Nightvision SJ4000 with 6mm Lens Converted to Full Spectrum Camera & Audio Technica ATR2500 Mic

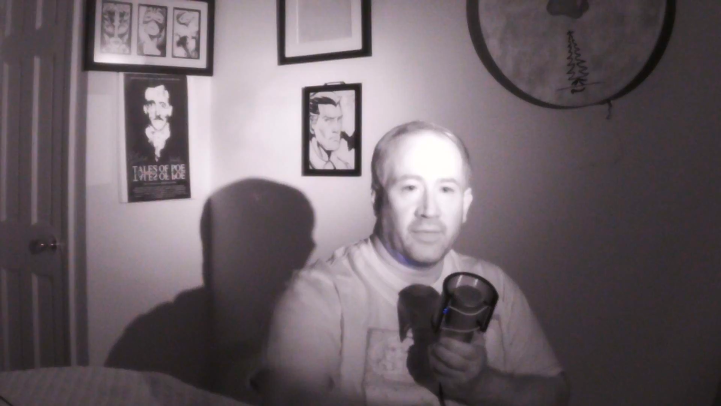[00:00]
Good evening. Tonight we're testing out the SJ4000. This is a clone of the SJ4000. This is not a legitimate SJCAM SJ4000. We're recording this with the Audio-Technica